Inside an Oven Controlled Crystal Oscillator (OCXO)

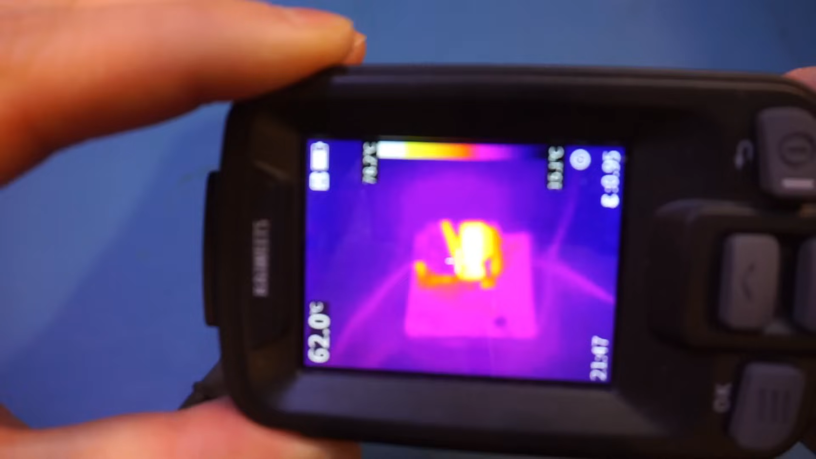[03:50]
And you can see that, as we expected, the coils around the crystal actually is the heating element. Of course, the crystal would be hermetically sealed to prevent any moisture that could potentially alter the operating frequency of the crystal.